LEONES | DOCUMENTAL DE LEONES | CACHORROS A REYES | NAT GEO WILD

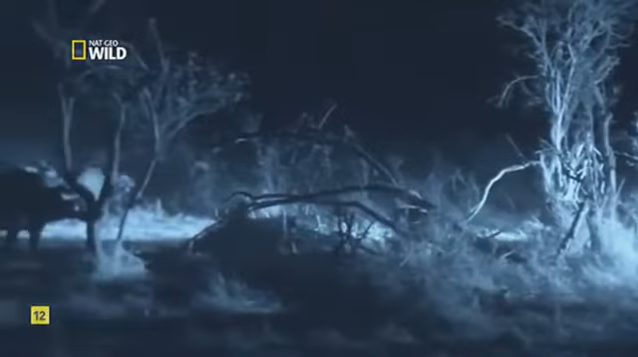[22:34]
Tal vez no vean muy bien A los leones en la oscuridad Pero indudablemente pueden olerlos
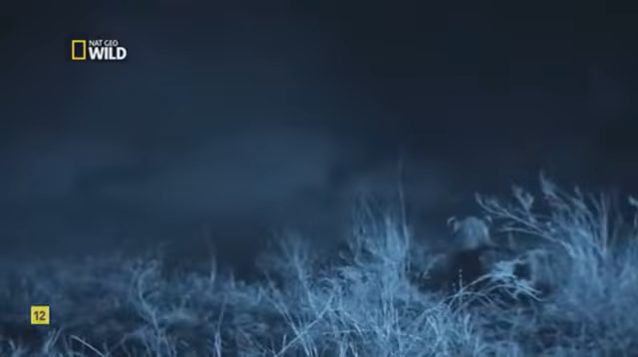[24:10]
Leo debe dar el golpe Necesita espacio para lanzarse a la garganta Max sigue reteniendo al rebaño Y de repente sale corriendo
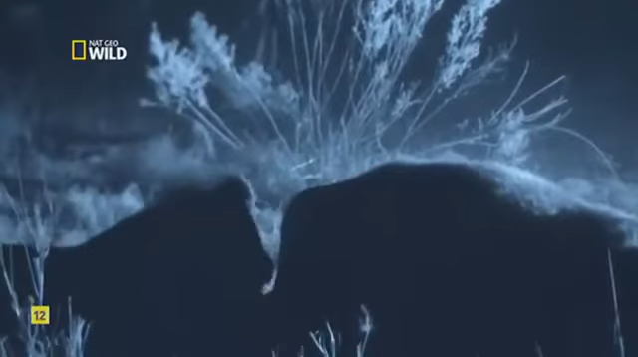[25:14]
Una amenaza más siniestra Que la de los búfalos Los acecha esta noche
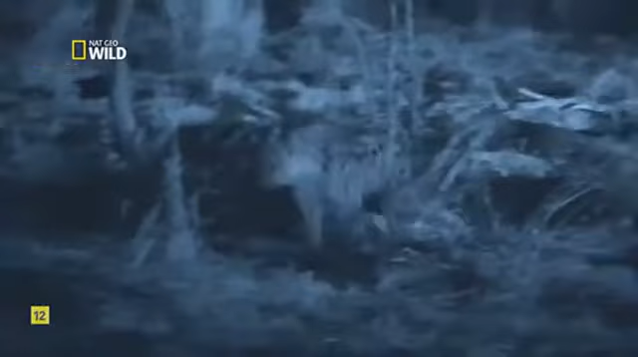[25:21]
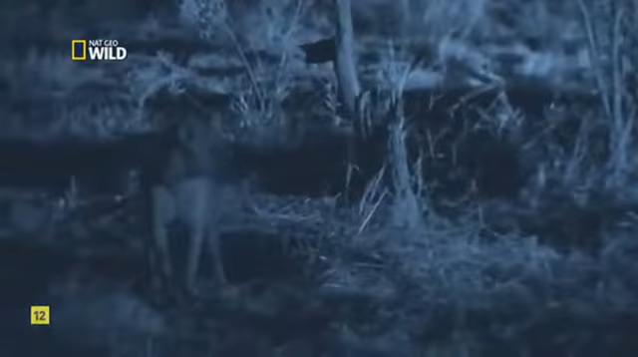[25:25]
Las hienas También han oído la campana Para la cena
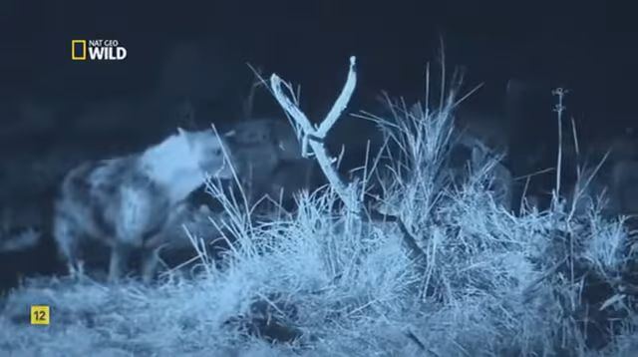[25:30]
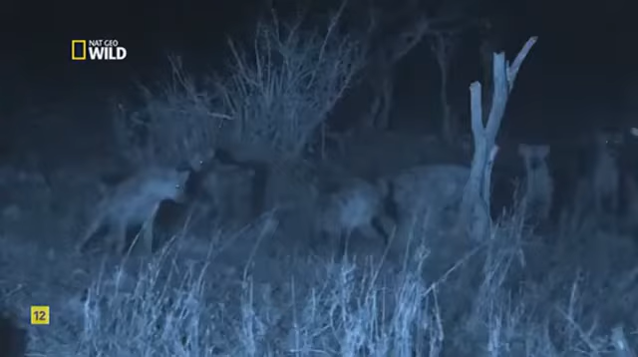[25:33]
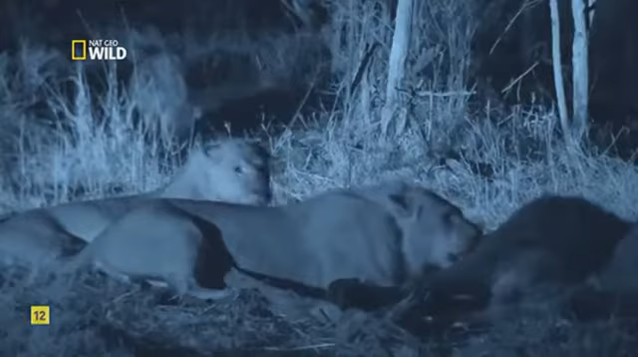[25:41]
Al ser superiores en número Las posibilidades favorecen A estas ladronas merodeadoras Leo está demasiado hambriento Para prestarles atención
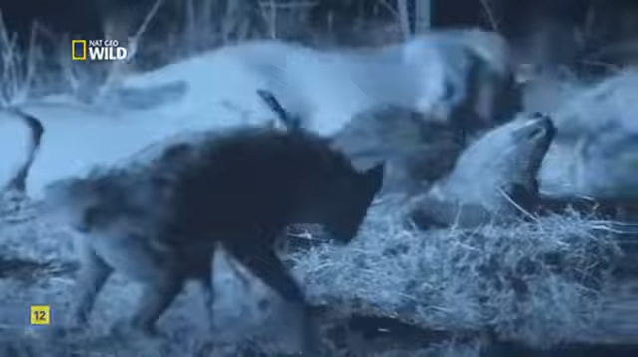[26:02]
Max permanece de guardia Para que su hermano pueda comer Sin embargo No podrá retenerlas indefinidamente Las protestas se vuelven más intensas Cuando llegan nuevos miembros del clan
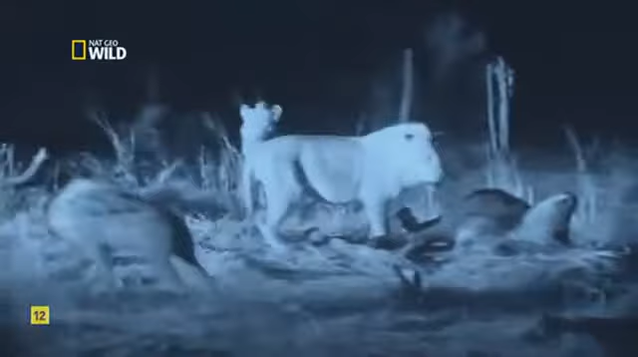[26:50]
Su plan Dividir y conquistar Cuando Leo cae en la trampa Diez bocas chasqueantes Le impiden escapar
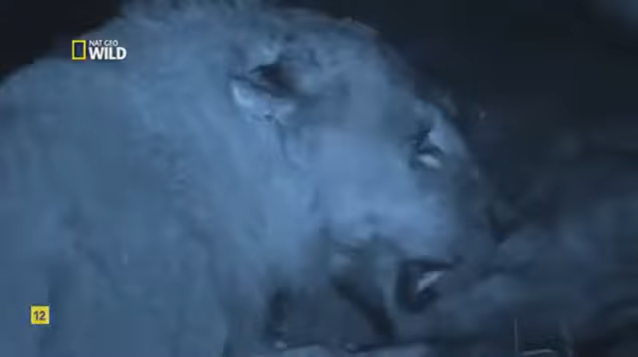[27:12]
Otras nueve rodean a más Ya no se trata de perder su comida Pueden perder sus vidas De repente Se produce un giro De los acontecimientos
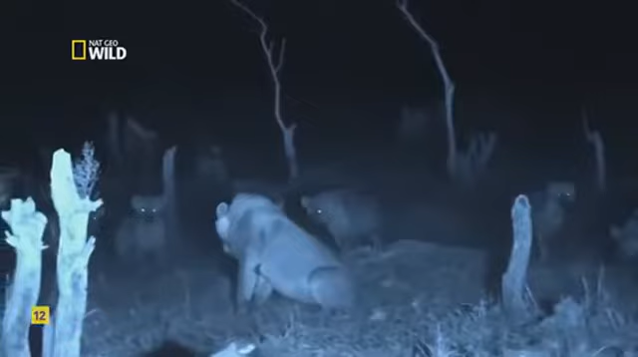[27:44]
Se presenta El propietario legítimo Del territorio